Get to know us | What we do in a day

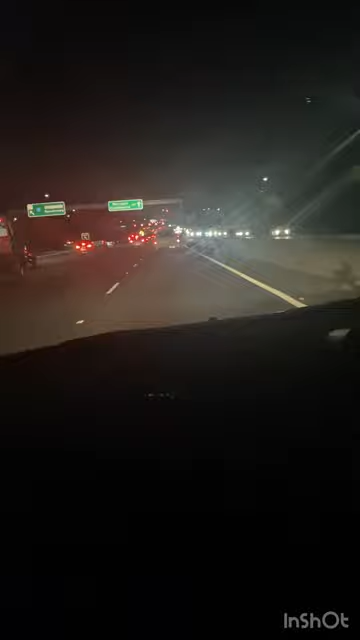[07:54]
But then, I think there's an accident. That's why. The traffic. Can you see that yellow light over there? Yeah. So, yeah. 15 minutes is not too long. So, that's fine. And then, Star is also sleeping. So, yeah. Oh, what happened? Oh, no.